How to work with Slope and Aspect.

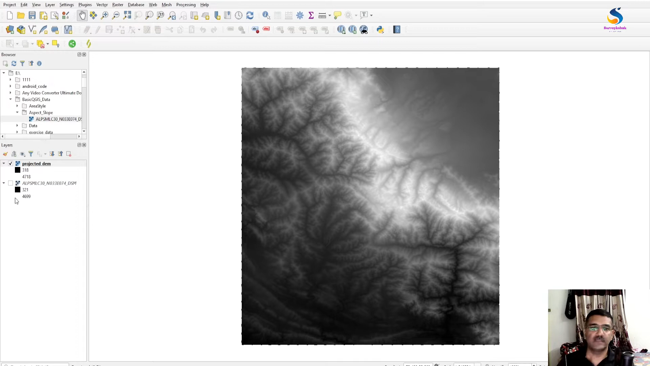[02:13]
now first we will create a hillshed of this tool box here is the plug-in of terrain setting create hillshed terrain I'm using a demo projected them direction is
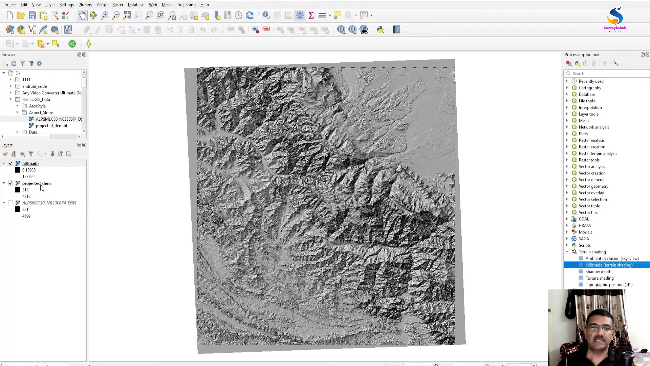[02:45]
that here we will see that this is our hillshed as you see now in this demo also we are seeing that this is our depth portion this is a plane portion so here is no aspect or no slope in this direction here we have slope in this direction that is this is
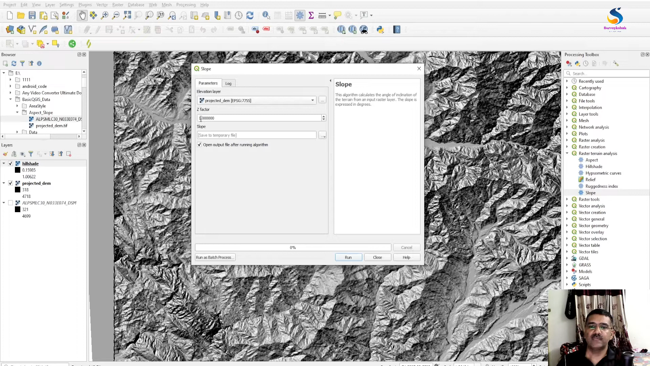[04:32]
factor 1 means keep it default and save the slope to slope
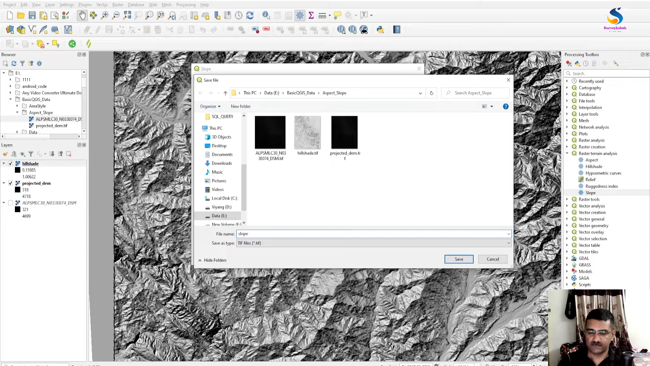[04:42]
save run it close now here slope these are the this is the slope and you will see the values of slope
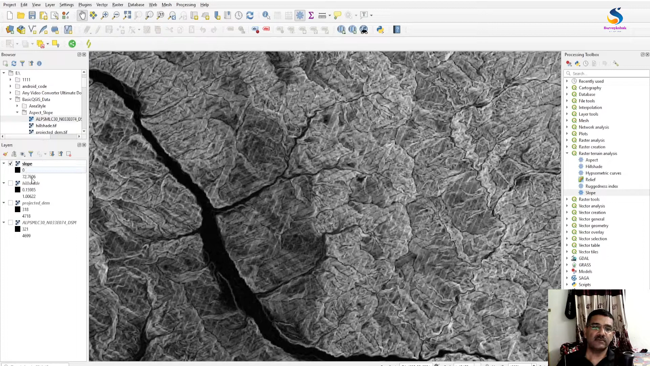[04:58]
are 0 to 72 this is
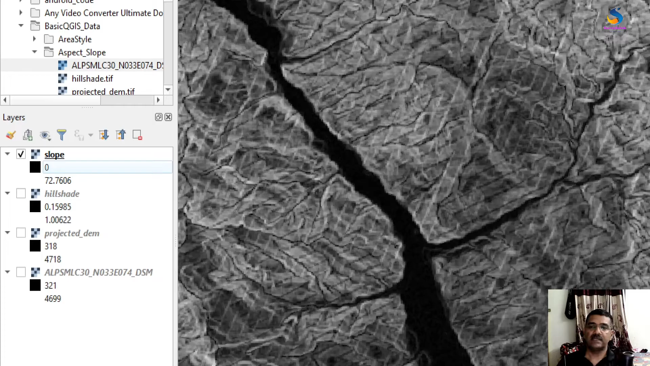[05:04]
in degree we have maximum slope is 72 degree